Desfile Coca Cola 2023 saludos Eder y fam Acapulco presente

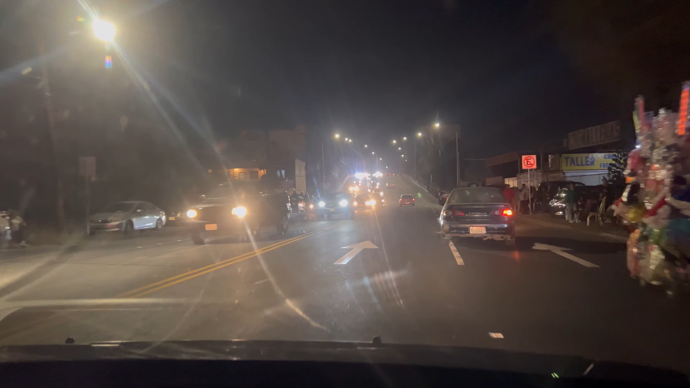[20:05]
Se nos salió todo Mexicali a ver el desfile Coca-Cola. Sí. Aquí enfrente la ley Independencia. Así se puso.